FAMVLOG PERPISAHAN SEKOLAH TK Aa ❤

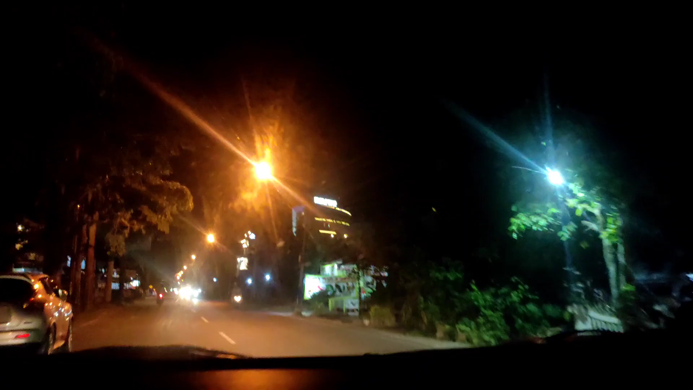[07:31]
Setelah makan enggak pakai lama, terus kita langsung lanjut lagi menuju Singkawang. 8 malam menunjukkan waktu sudah sampai di Singkawang. Check in yang kemalaman. Oh, ini ada satu jadi Luxio.